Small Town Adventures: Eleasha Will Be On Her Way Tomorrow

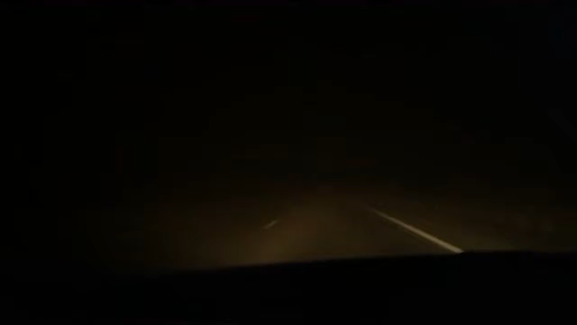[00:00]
It is really foggy once again. The fog is really thick this morning. Winter is upon us, but I guarantee even though it's really cold and really foggy right now, it's probably going to be warm later. But it is 4.28 a.m. I got another half an hour until I get to work.